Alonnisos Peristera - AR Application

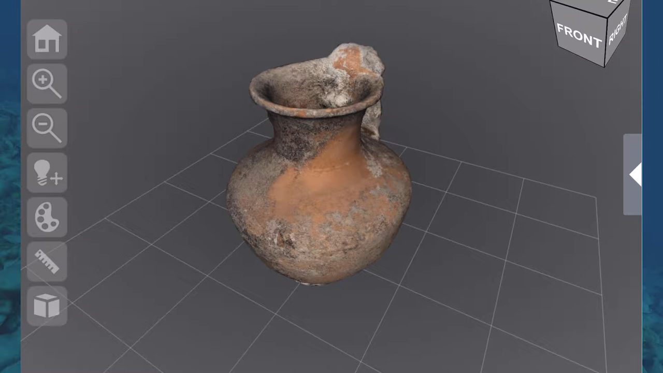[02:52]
When dry-diving to the wreck, positioned hypertext links give access to high-resolution scans of artifacts using 3DHARP, the 3D Heritage Online Presenter.